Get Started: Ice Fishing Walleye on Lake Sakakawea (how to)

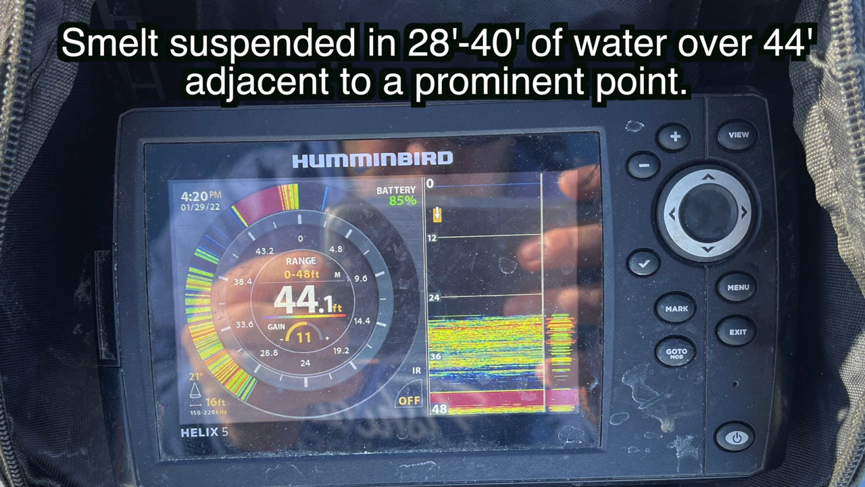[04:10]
On screen: depth 44.1 ft
say you're in 60 foot of water or maybe 40 or 50 foot of water and the top of that band of smelt comes up to about 28 foot of water well I'll actually fish 28 foot of water on the point that's adjacent to those smelt it seems like that you know that upper level the smelt you know it's kind of where the wall I like to line up on structure
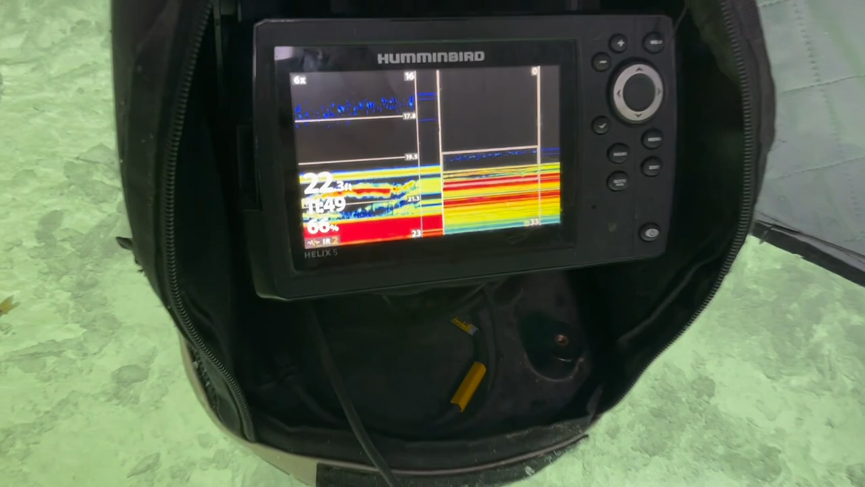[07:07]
hey Jake Jake they're all over the screen right now look at them all they're trying to hammer my big and